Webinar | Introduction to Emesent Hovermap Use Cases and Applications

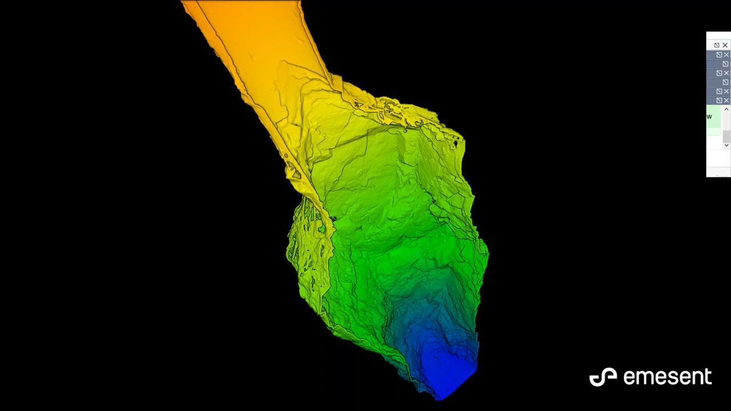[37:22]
So they abandoned that vent and started another one. And within a 10-minute scan, they were making a multi-million dollar decision. Otherwise, this data was previously unobtainable. Again, this is the same vent rise, but it was from the viewpoint of the blowout looking back up to the vent.
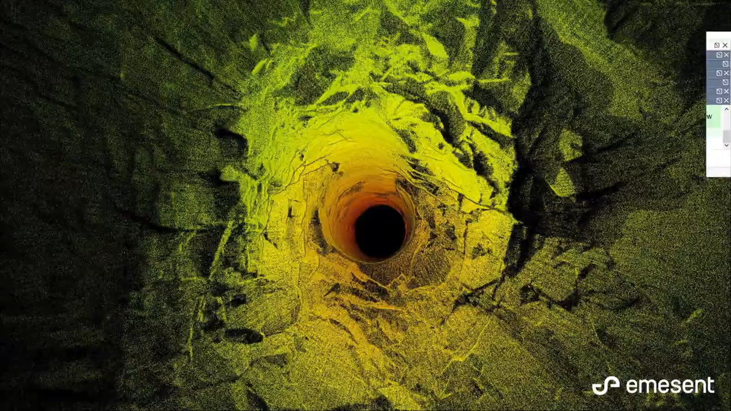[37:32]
I'll probably ramble on about this a lot, but the versatility of Hovermap was one of my favorite components of it. So its flying capabilities on a drone are what gets a lot of everybody's attention. But in this case, it's very easy to start it up and walk with it in a handheld use case. So this is a kind of a laydown area with a grizzly over an ore pass, and we can then image those areas and manage that space in the 3D model.
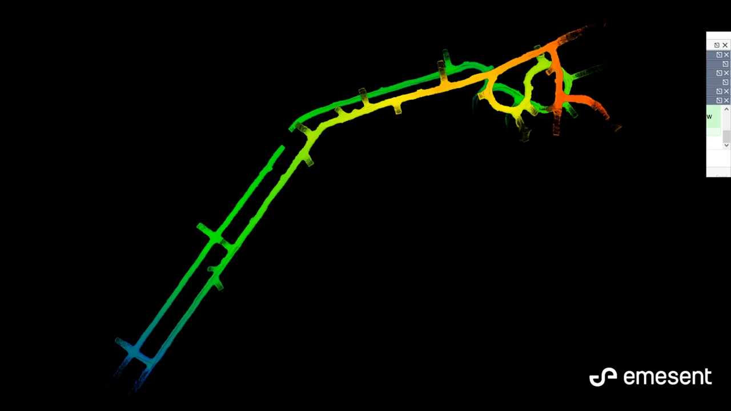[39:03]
And through drives, on the vehicle mount, we're able to map the drive layout and help start construct the entire mine model. This is probably about 5 or 10 minutes worth of driving.
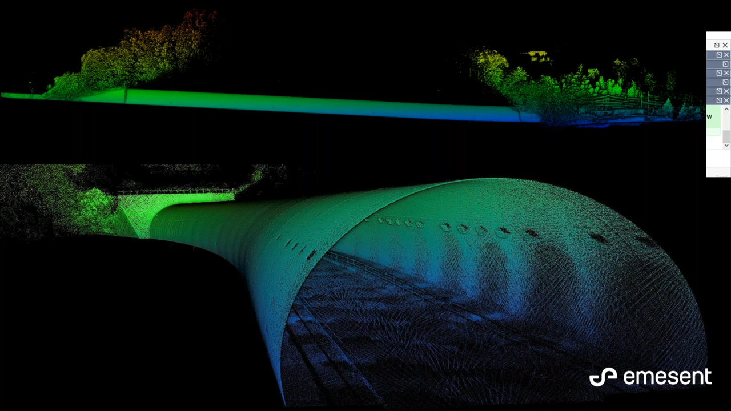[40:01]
I believe this one is from a tunnel in Melbourne.
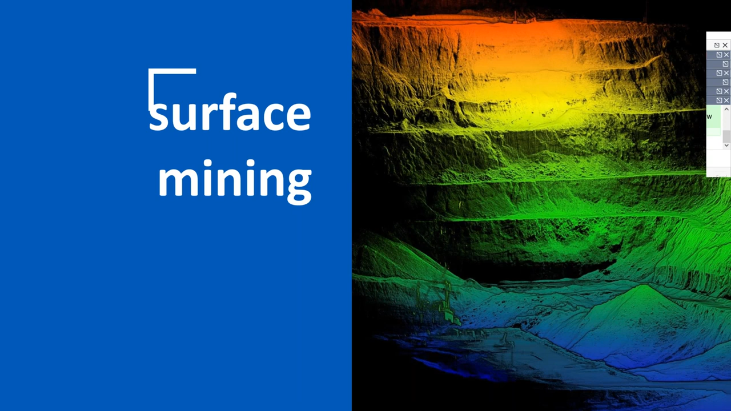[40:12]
So in addition to the underground mining, there's surface mining applications. And if you are an underground mine, then that there's often surface elements to your work as well. And that is a value add proposition that Hovermap offers, because the same instrument that is used to monitor your stoves can come up to the surface and very quickly and easily monitor your stockpiles. Also, if you have any benches that need to be monitored or other infrastructure,
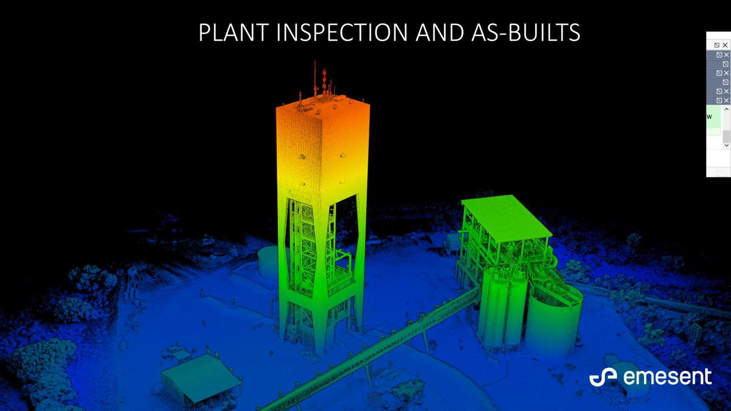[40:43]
such as conveyor belts, crushers, and infrastructure like that, Hovermap is not only creating these point clouds like in this image here, but it's also with that shield, it's actually keeping the drone from hitting that infrastructure. So in many cases, there might be a requirement to have the shield at a set distance, say 10 meters,
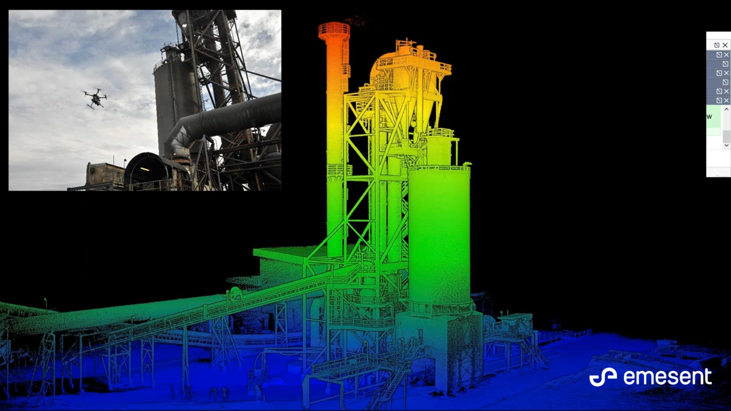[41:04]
and Hovermap will not let the drone go within that distance, keeping the infrastructure safe, meaning that this infrastructure does not have to be shut down and inspected if there was an impact from the drone. So the cost implications of that would be significant in many cases.
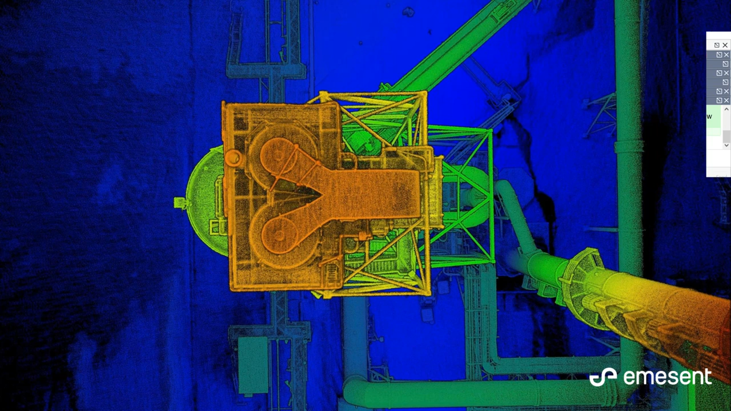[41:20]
So that safety feature there is really an important one. And in addition to obtaining the point cloud imagery, we can also mount cameras and obtain more traditional photograph and video assessment and for that sort of investigation.
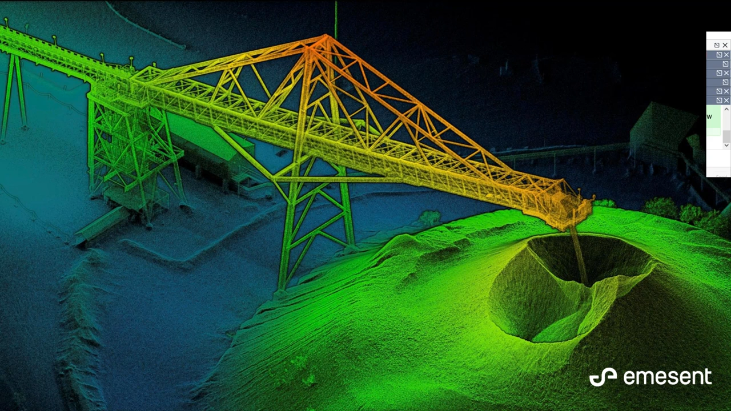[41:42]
This is a conveyor belt out in Western Australia, loading up iron ore into a train. And in this case, the safety officer asked me how I would guarantee that the drone wouldn't be within 10 meters of the infrastructure. I showed him how the shield worked. He said, let's get on with it. So we were able to image this quite nicely.
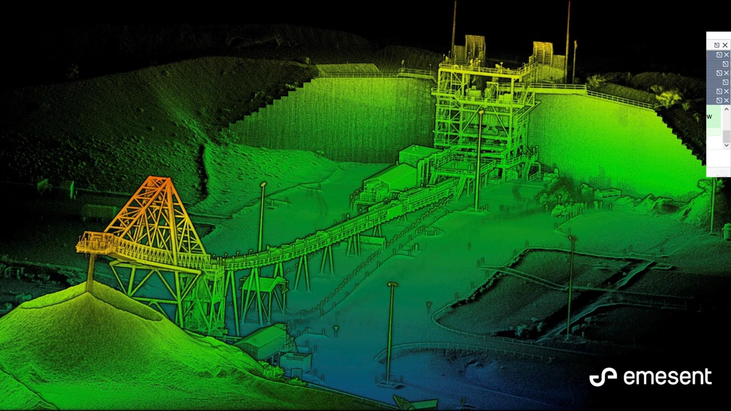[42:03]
You can actually see on the stockpile there that there was some rocks coming off the conveyor belt.
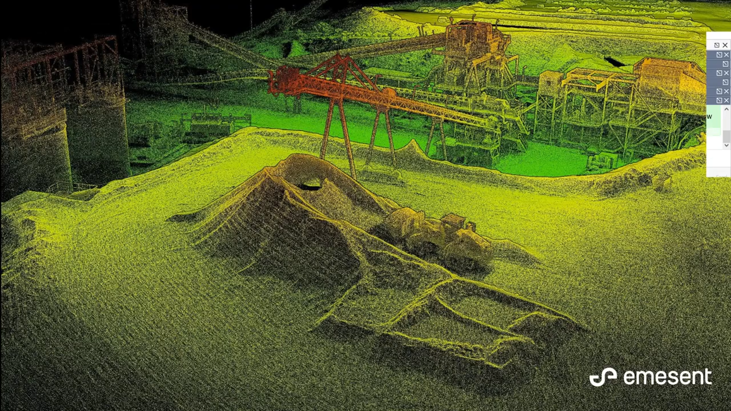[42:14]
That conveyor was actually still in operation. So this is a stockpile assessment that we conducted also out in Western Australia. Very, very quick and easy to just delineate the boundary of the stockpile. The workflow on this is quite simple and fairly accurate volume estimations, certainly much more so than traditional shooting in a few points and or using GPS rovers, et cetera.
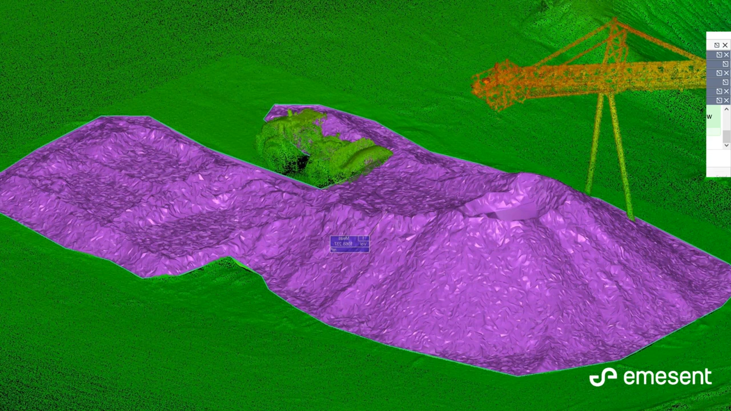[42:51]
Photogrammetry is also useful in this type of application. However, the processing time can also be prohibitive. Whereas if you already have the Hovermap system for other applications, you might as well, like I said before, pick up your stockpiles whilst you have the equipment. This is an oversized stockpile. So this is an open pit mine, iron ore, and they did not have they had a blast that didn't go well. And so they had all these oversized elements into their stockpile that they couldn't send through the crusher. So we were able to image that and also with some third-party software run a fractional size analysis on that,
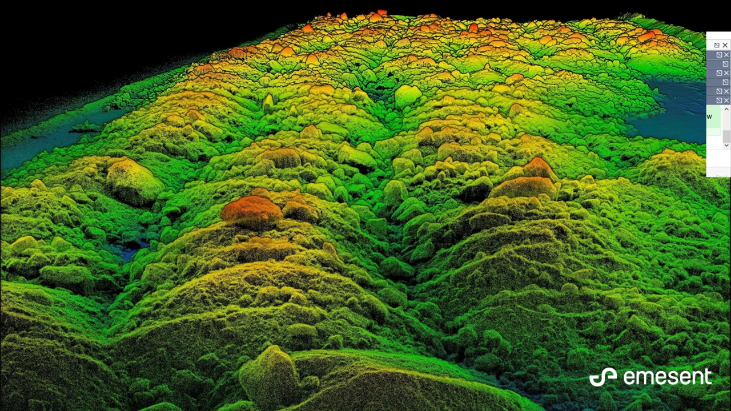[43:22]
and then they could better manage that with that information. This is a ROM pad, so the materials moved to the top and then pushed into the crusher and then conveyored over to the other side. This image here is an indoor buffer, they called it. It's from a diamond mine in South Africa. And again, volume calculations inside here can change daily
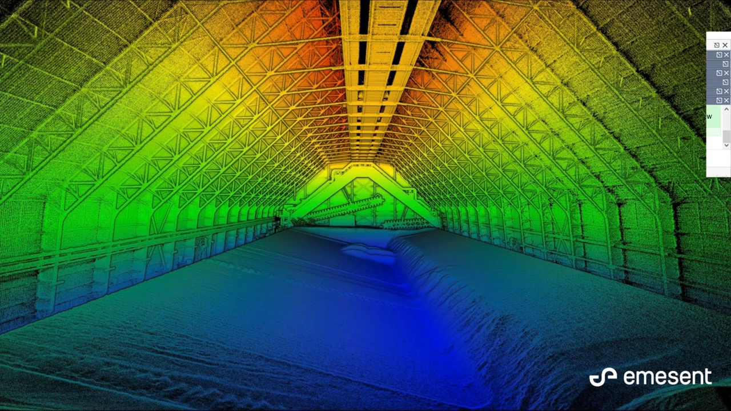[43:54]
because they're constantly feeding into and drawing from this facility. You can see the above infrastructure as well. And in this case, this is definitely a GPS denied environment. Would be very tricky to fly a drone in here without Hovermap attached, and that collision avoidance capability and that position hold and stability of flight made it very easy. Again, volume calculations in this kind of environment are dynamic, and flights can be done daily,
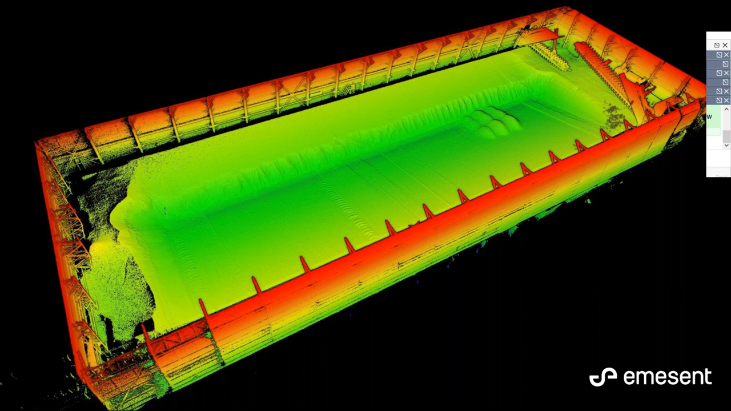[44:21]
hourly, as needed, because they're very quick to obtain and also very easy to process. So terrain mapping, I think that drones in themselves have started to revolutionize this space. In this case, we can see the 12 apostles down on the coast of Victoria. And to image something like this, traditionally would have required a helicopter,
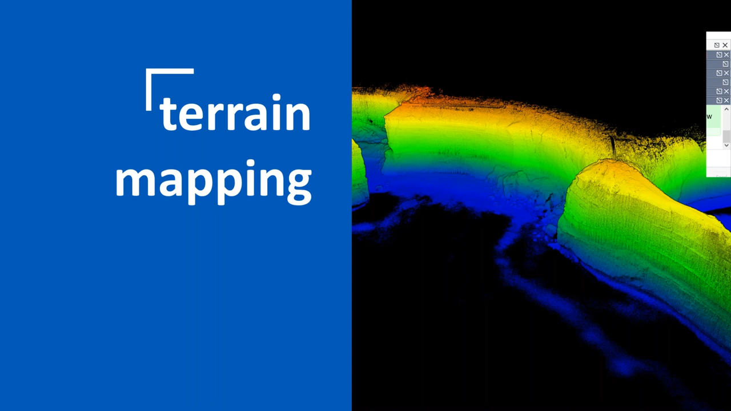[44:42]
manned aircraft, and it would be very cost prohibitive. To do so with a terrestrial laser scanner, again, very difficult, challenging, especially to get around to the other side of that pillar. But with a drone, we could sit up on the table that's there on the left and then fly up and down this rock face and image it accurately. That is helping managers understand what the erosional rate is on this coast,
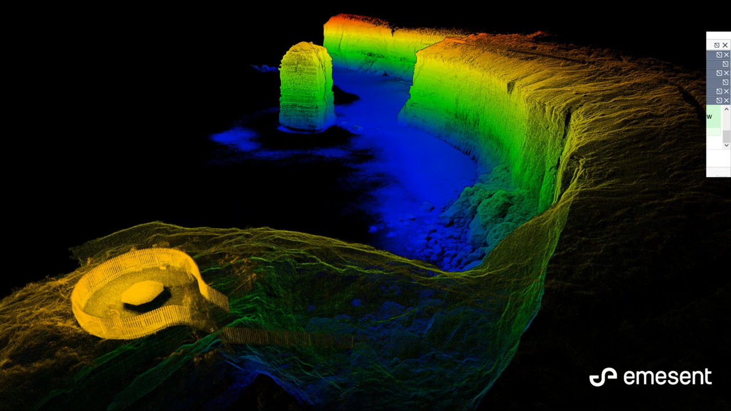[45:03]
which is a very famous and very important part of Australia's tourism industry.
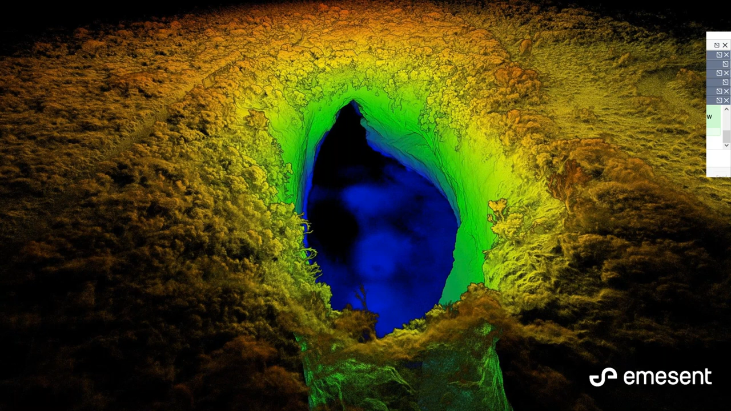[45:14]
So I've not seen this particular image before, but it looks like quite a large hole in the ground. And yeah, we can see the detail of the, oh, it's a cave system. Yeah, so we were able to fly down into the cave system. And again, these vertical faces and down inside of this cavern, very difficult to get with a like a terrestrial laser scanner or other types of imaging techniques. Absolutely not going to fly manned aircraft into this sort of space.